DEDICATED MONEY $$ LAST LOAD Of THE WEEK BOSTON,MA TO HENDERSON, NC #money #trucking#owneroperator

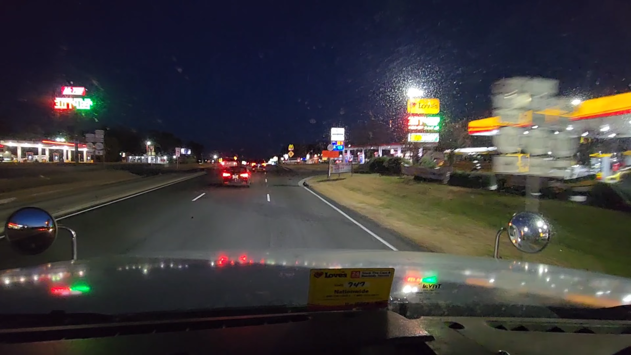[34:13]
can't go in that way. Turn right at the traffic light. You have to come up to this light and go around.
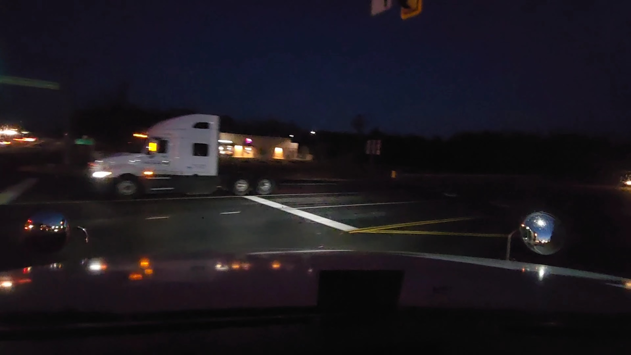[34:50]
In 1/4 mile, turn right on Carmel Church Loop. Then take the second left. You also have to come up to that same light there to get over to the Flying J across the road. That Flying J across the road has a Golden Corral in it. So it's a pretty good good place to go for the stuff you're facing.
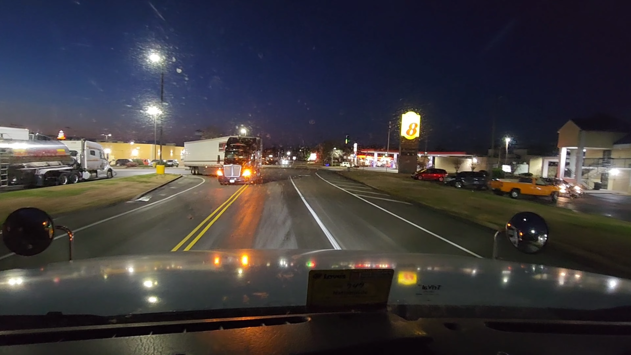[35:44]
Go around at a light to get out to the other side of the highway.